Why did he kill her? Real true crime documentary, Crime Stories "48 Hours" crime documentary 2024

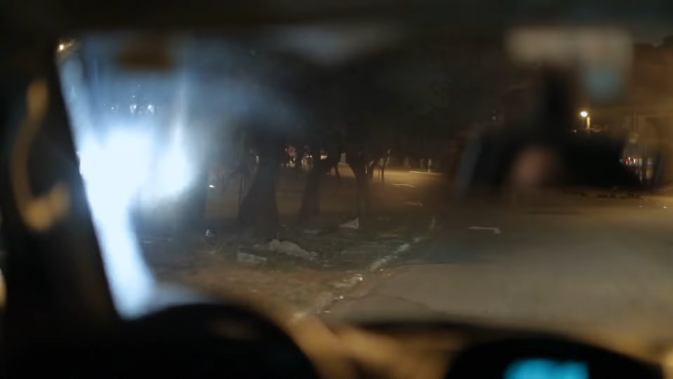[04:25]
They weren't sure at the time if it was a kidnapping or not.